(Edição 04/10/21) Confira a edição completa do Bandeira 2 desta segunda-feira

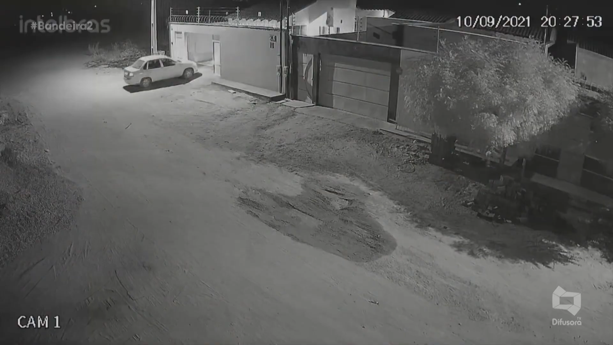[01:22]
Daqui a pouquinho, olha aí, ó, imagens de câmeras de segurança da época do crime. O carro do Lincoln tá entrando aí na casa. Esse é o Lincoln de um lado, do outro lado é o João Vitor, que foi preso agora.